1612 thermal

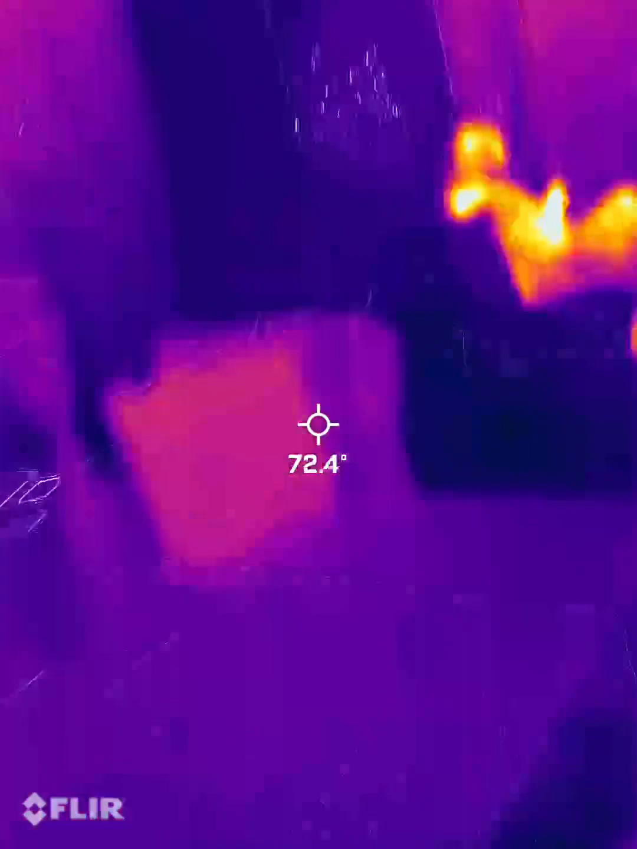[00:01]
Yeah, so you could see the thermal imaging video.
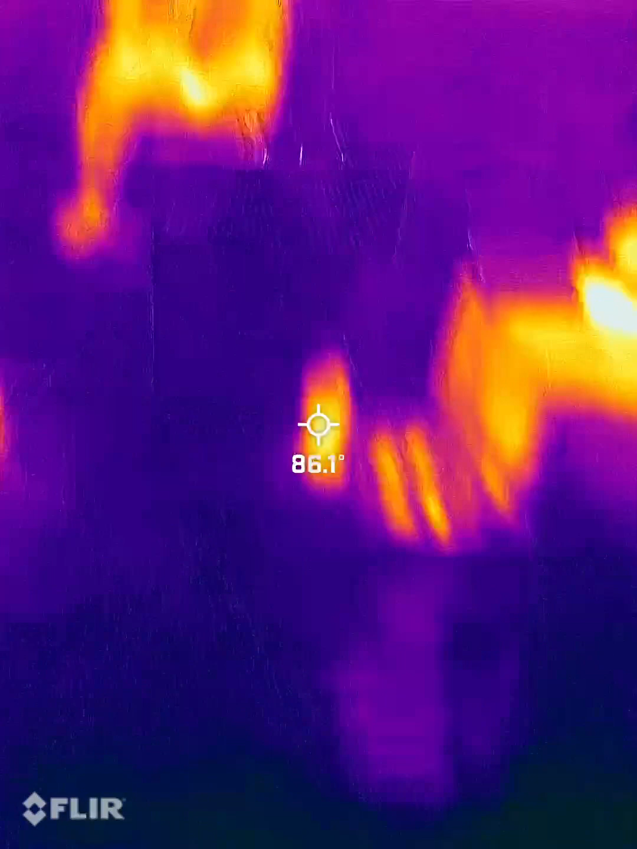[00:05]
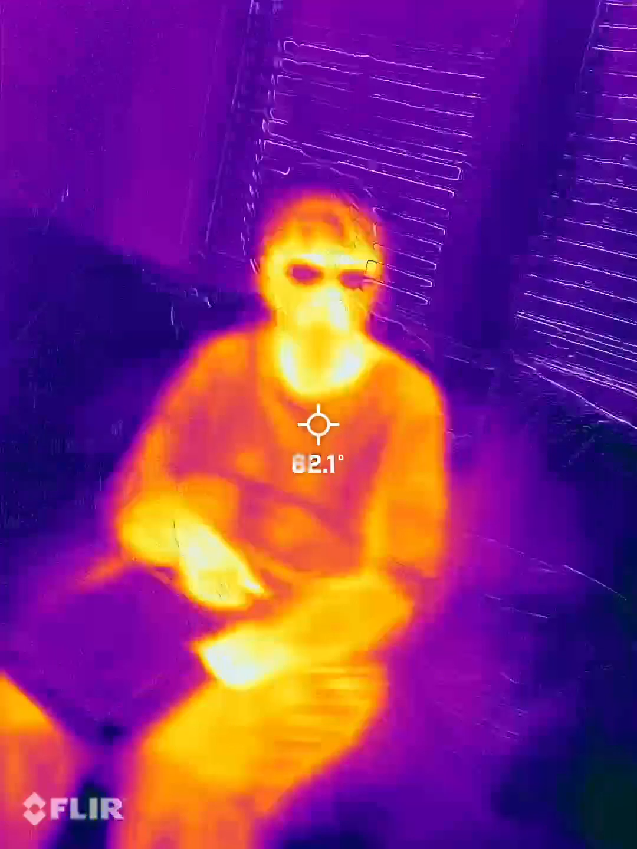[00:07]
You can kind of see warm and cold areas.
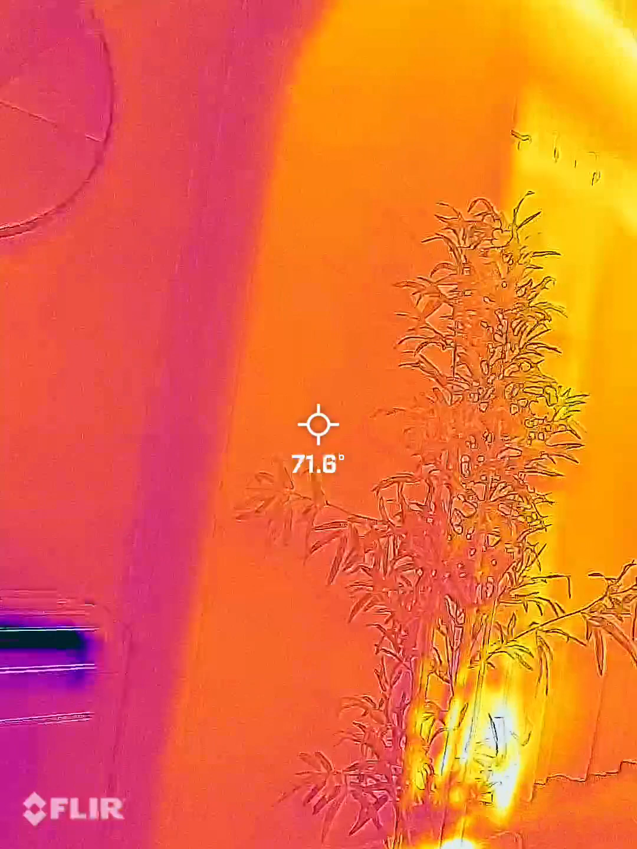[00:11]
You know, you can see where the heat pump's working.
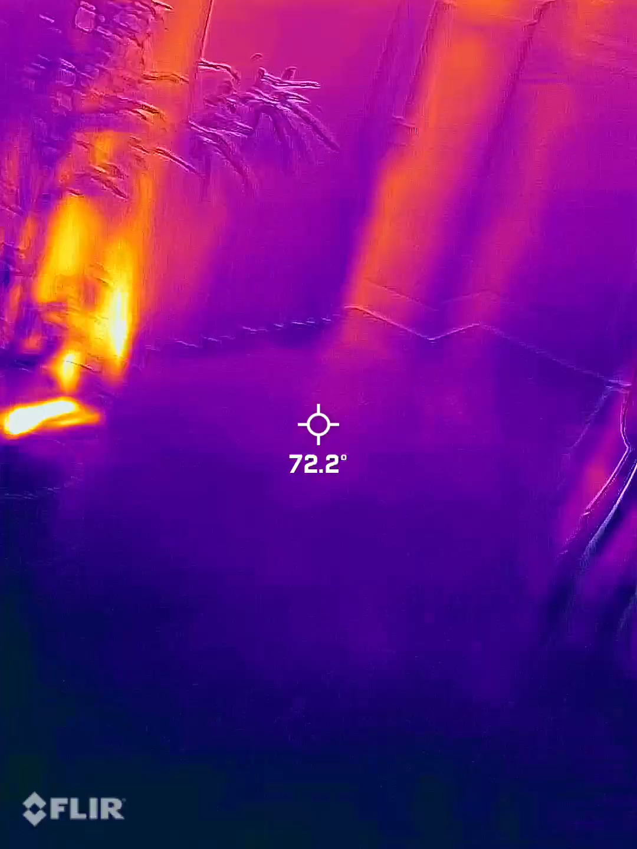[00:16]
where the furnace and all the heat registers.
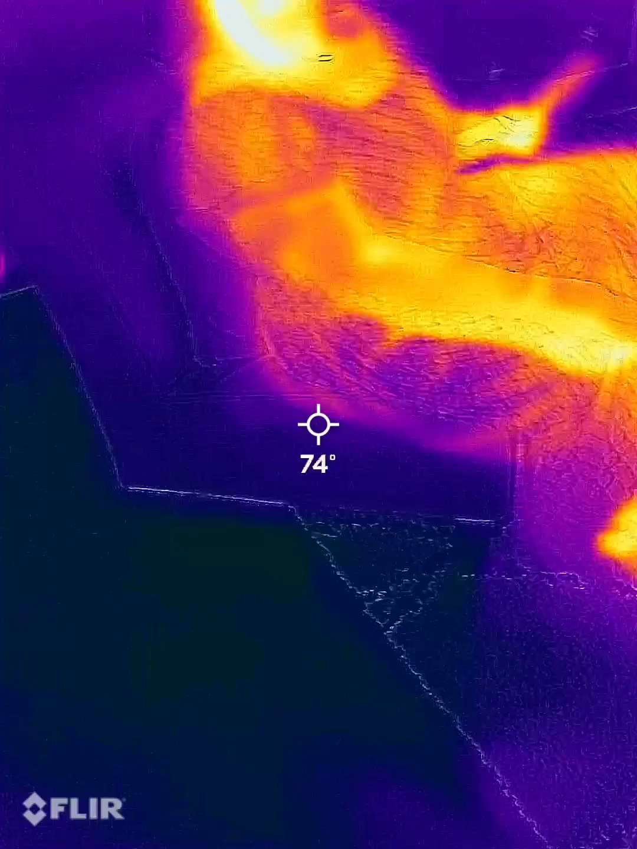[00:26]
They're not that powerful, so I couldn't get much of a negative pressure.
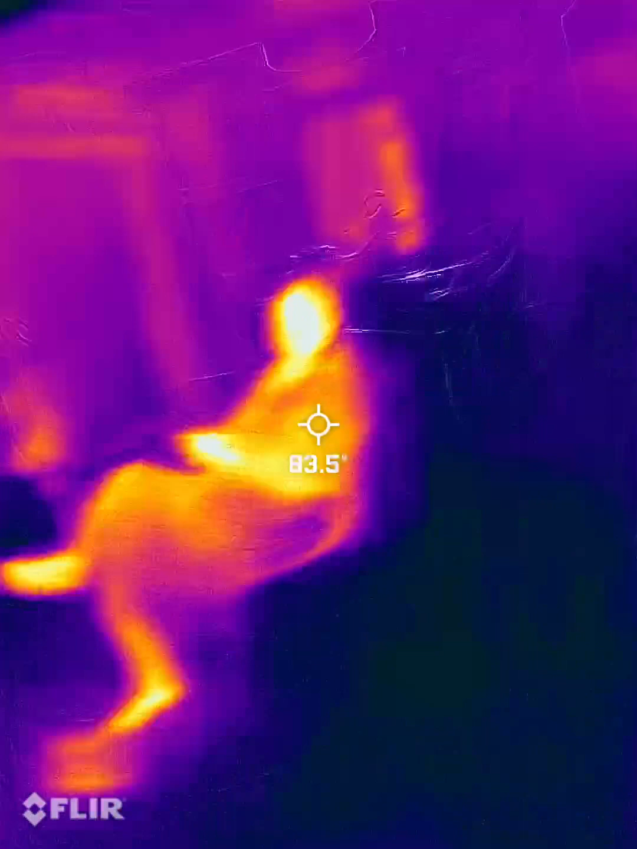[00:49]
and then I like to use the thermal camera,
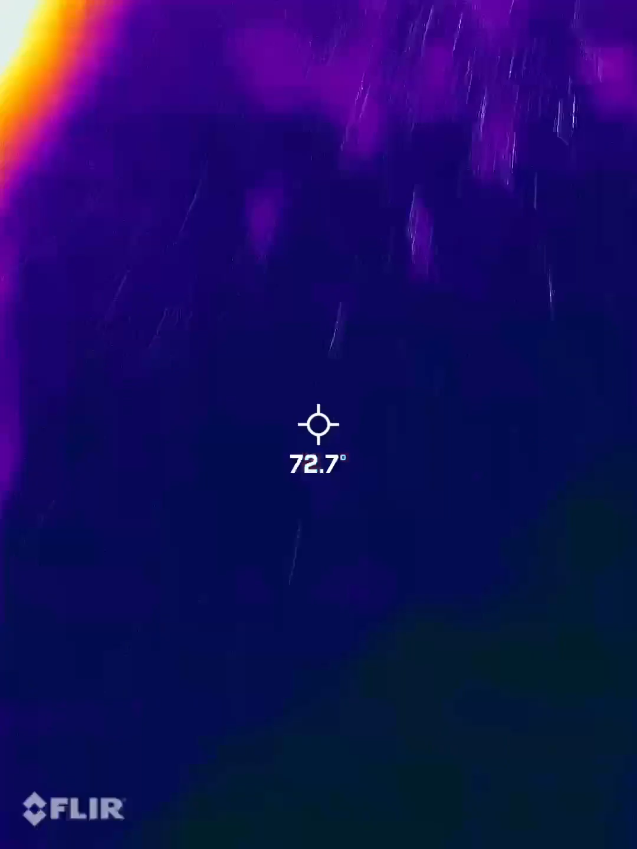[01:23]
Yeah, and you can see how quickly the temperature changes.
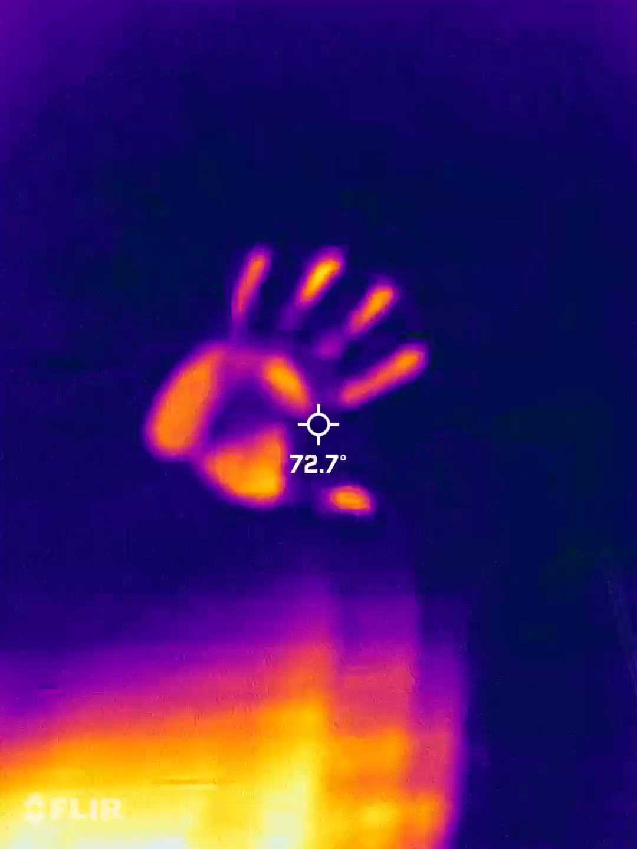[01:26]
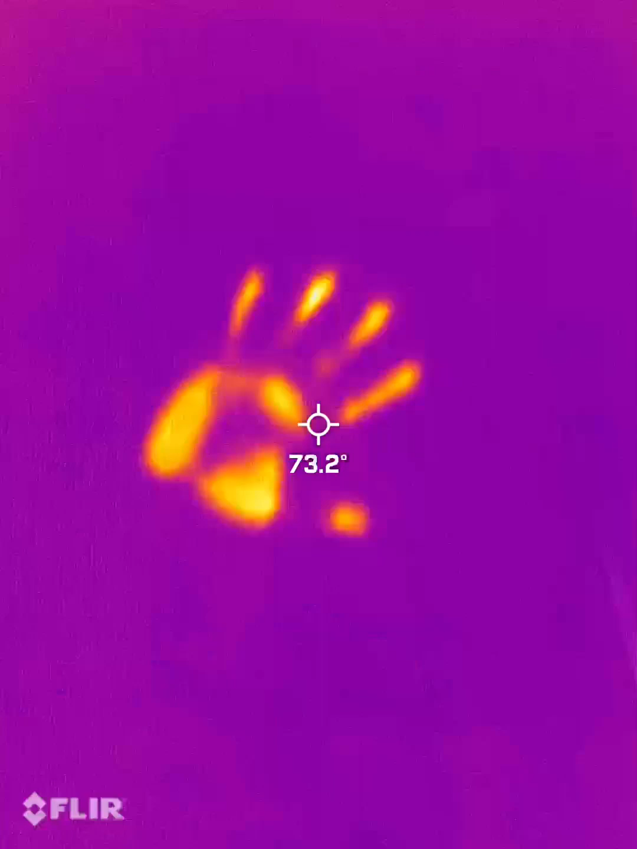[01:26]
Oh, whoa! Oh, wow.
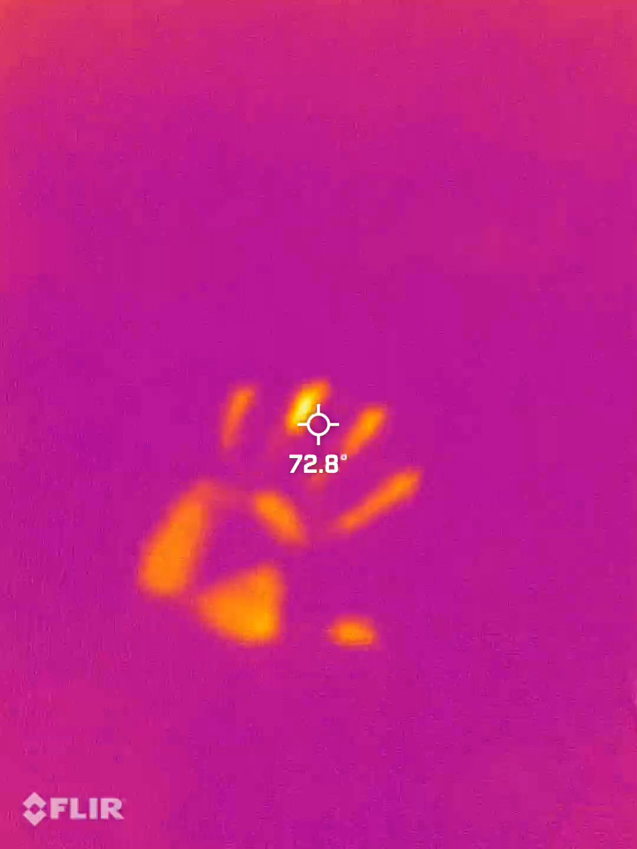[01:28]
Yeah, so it works. It's this little device that I got right down here.